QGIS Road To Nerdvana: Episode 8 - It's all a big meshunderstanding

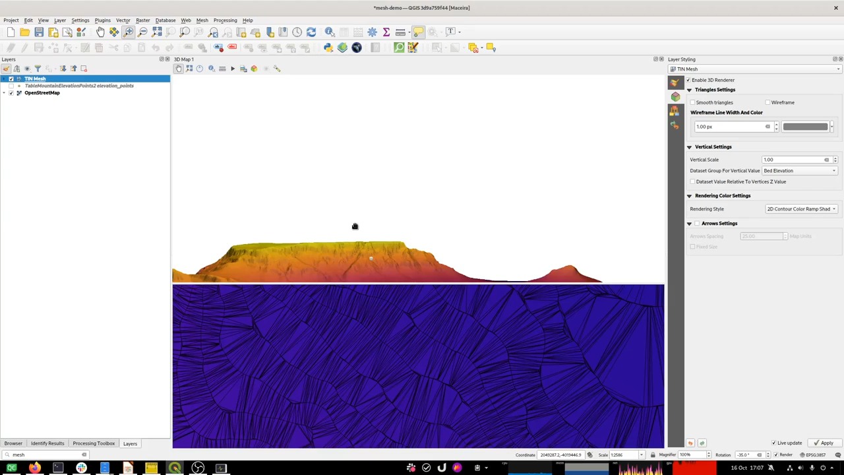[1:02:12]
I think I might have, yeah, let me see if I can get in. It's just kind of a little bit unresponsive to me scrolling around, so I'm just trying to get it to behave better here. Yeah? Okay, there we go. So which direction is this light pointing? Let's try and spin the thing around a bit. And I'm going to go just play with the settings a bit here to see what happens if we do different things.
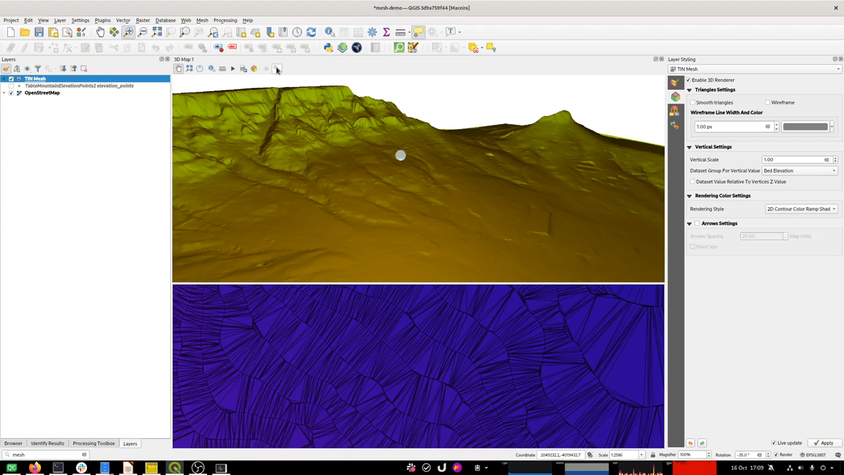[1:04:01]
it's not having such a big effect as the previous one, I think. So let's see if it's... You've got this attenuation things here.
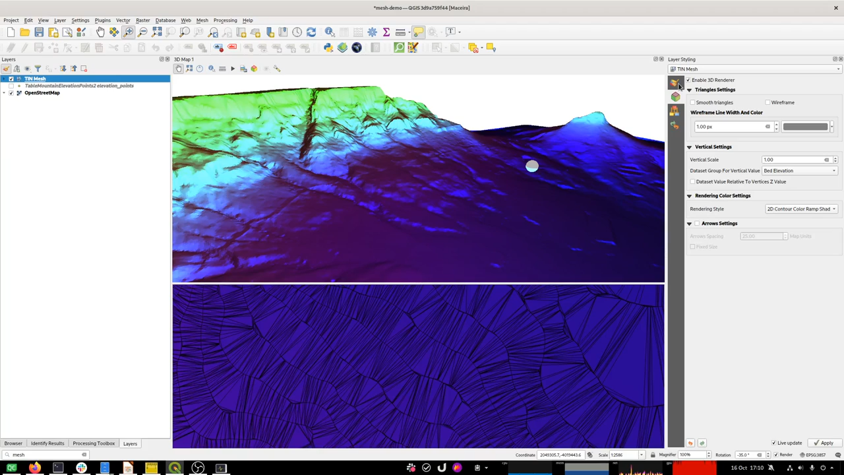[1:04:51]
Anyway, you can play for hours like I am doing now and just kind of enjoy getting to design your own 3D scene. I wanted to try one more thing, which is I've got my own color ramp, which I was not my own. I took it from here. If you go to edit no, not this one here.
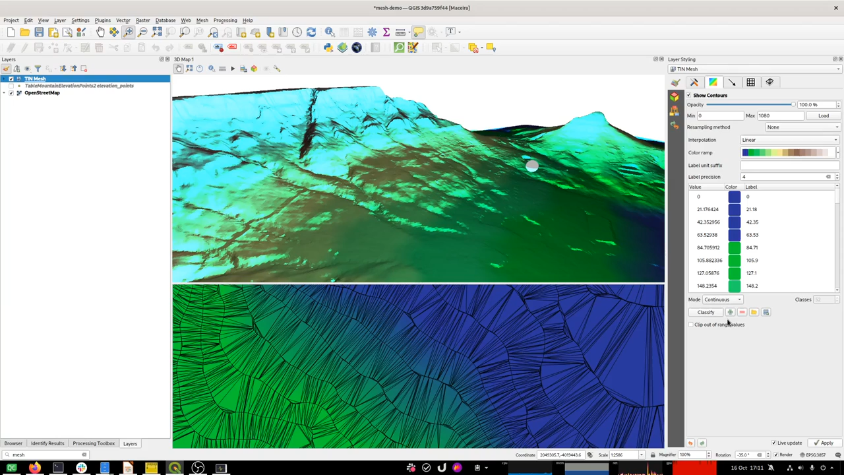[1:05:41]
Now that light is actually looks terrible, but the blue.
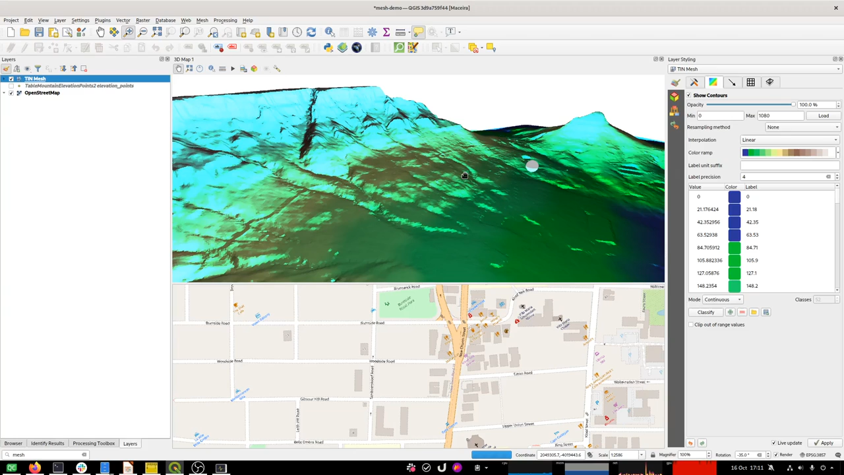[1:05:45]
I guess the blue is not helping, is it? So let's get. Change that blue to something more like a white light,
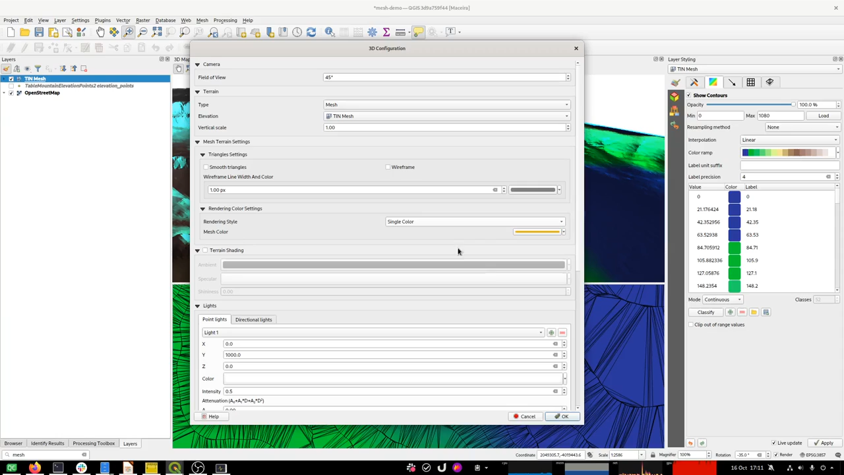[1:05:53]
and the blue is good for like knowing whether we'd like where our light is actually shining.
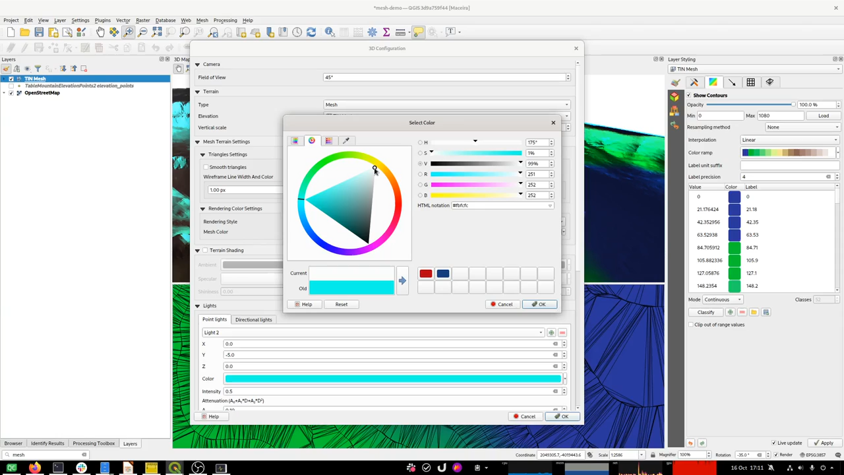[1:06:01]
I'll put a slight tint of yellow to it, like this, maybe like a bit of a sunset thing going on there. Let's try that now. Woohoo! Okay, now that's the bug again.
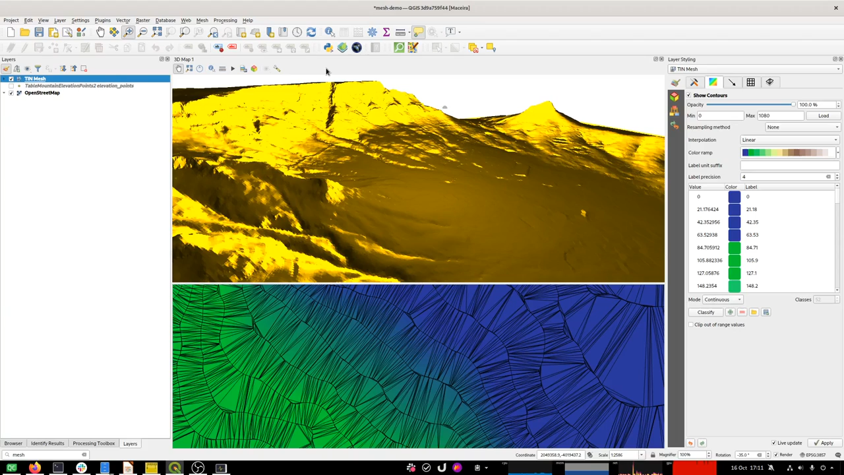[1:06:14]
It's lost the cartography. The fix for that, we just open and close that dialog again.
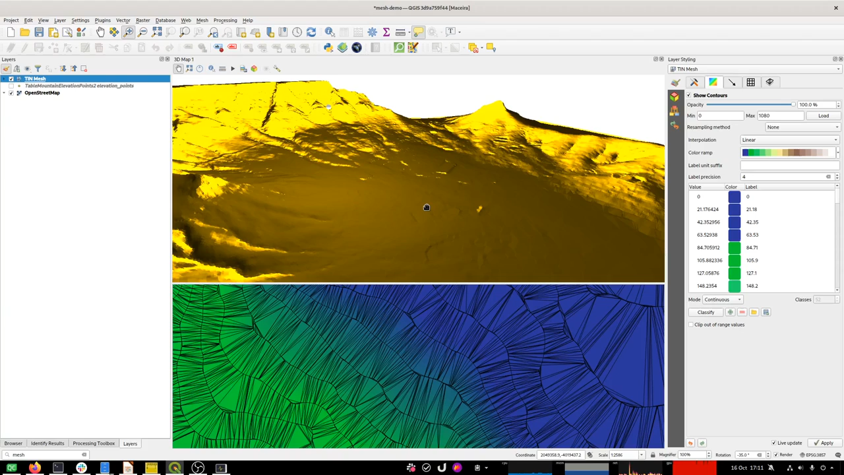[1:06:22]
Okay, we're playing whack-a-mole with the bug, but all right. So anyway, you get the idea of what you can do. You can create some pretty interesting looking scenes. I said I was going to try to just put some data over the top of that. So I want to just go back to
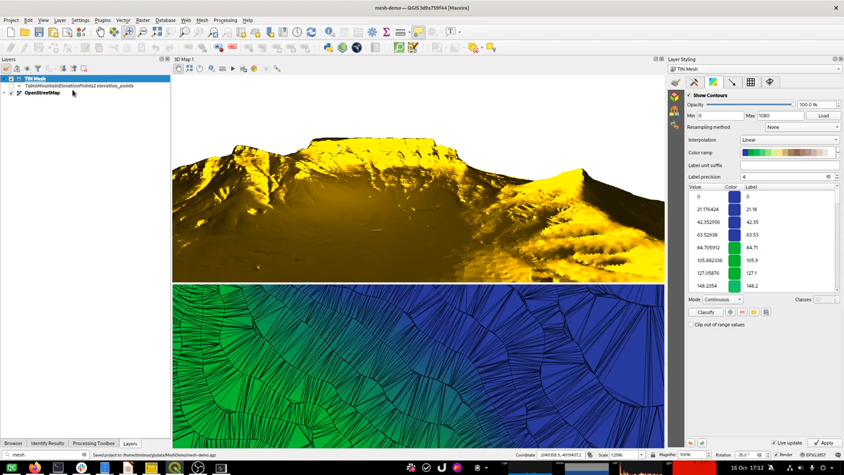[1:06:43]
this here, and I think this original one was my contours. I'm just going to drop this here
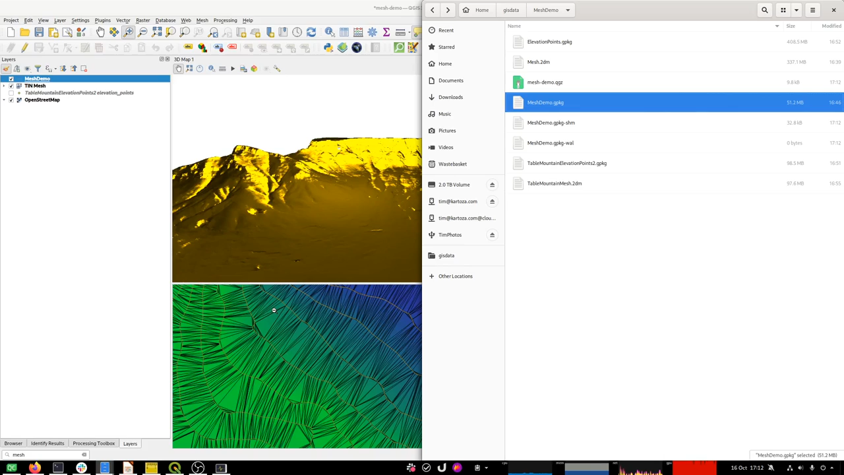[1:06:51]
and have a look and see. Yep, that was the original contour lines. Now you may be wondering, where are the contour lines? You can't see them in the 3D view. I'm going to hide them here.
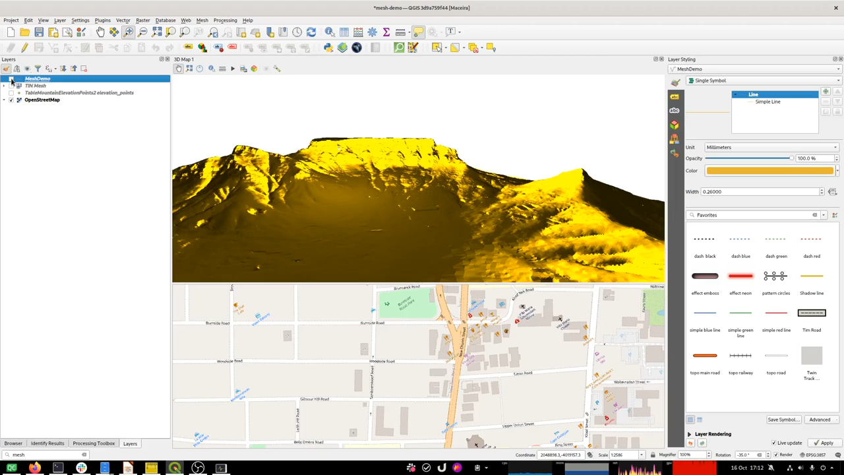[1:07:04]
Let's see. So the problem is that those contours are beneath the map, I suspect.
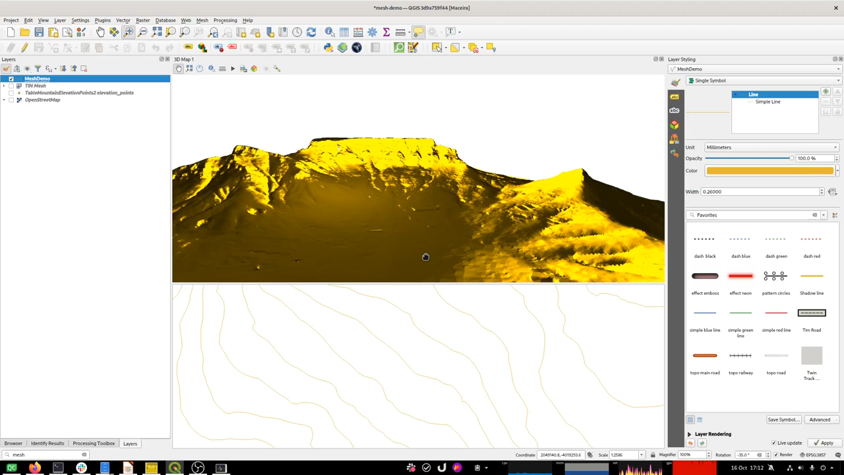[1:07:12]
So if we go like this here, oh, and I need to put them in 3D drawing mode first, otherwise you wouldn't see them anyway. So let's put them like that.
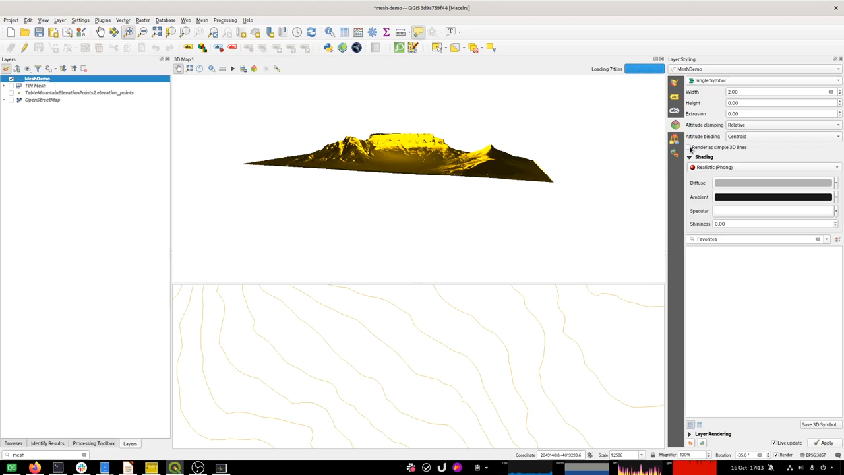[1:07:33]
And I find I have to normally tick this render as simple 3D lines box before you can see them.
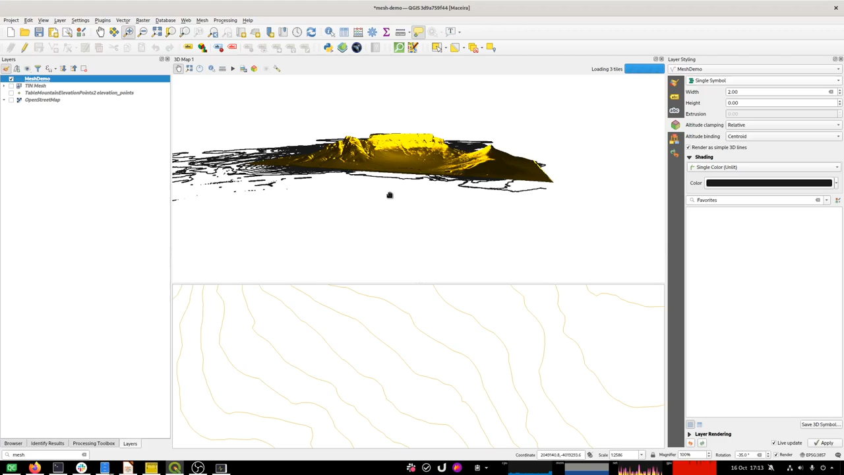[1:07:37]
So there they come in, but they are unhelpfully
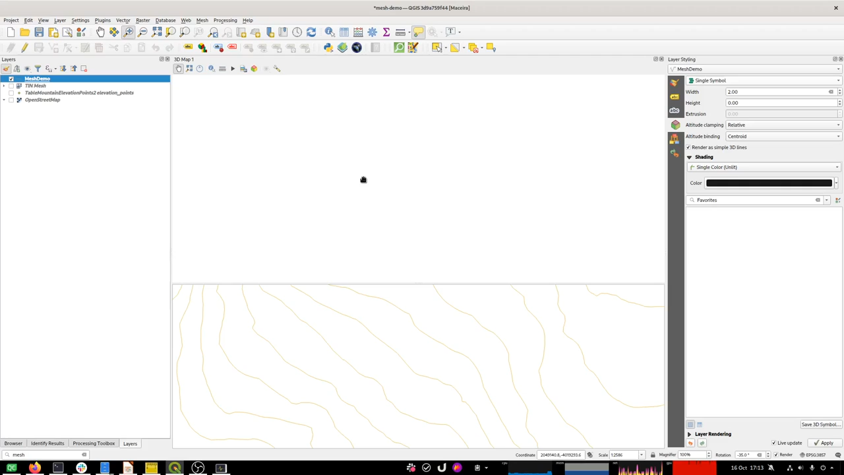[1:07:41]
all on a flat plane, which is not going to be very useful, is it? So, oopsie. Just got to get that back into view here quickly.
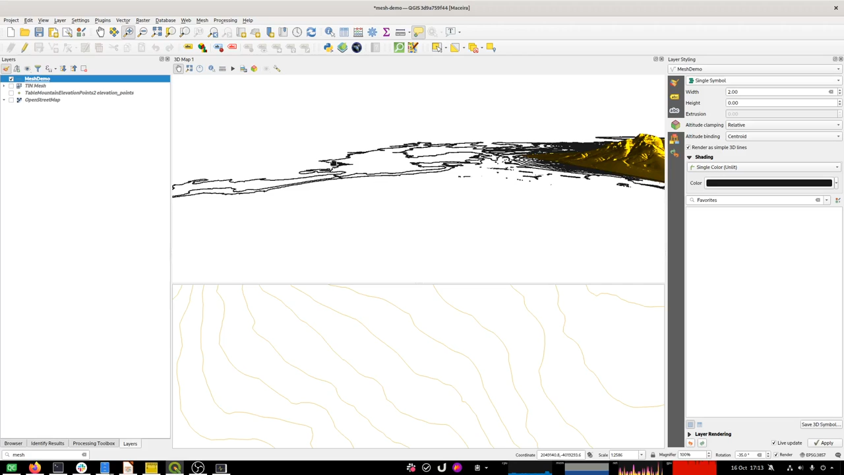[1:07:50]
So what I want to do is I want to bring these contours onto the top of the map now.